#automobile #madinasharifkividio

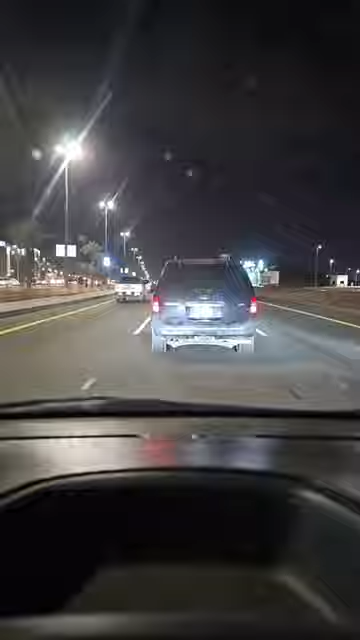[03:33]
जिसको फास्ट जाना है उधर जाओ। कितने साल हो गए लगता है ये गाड़ी धुलवाया नहीं है, निकलने दो यार इधर से। हाँ तुम 500 किलोमीटर दूरी रहो तभी से लाइट मारना स्टार्ट कर।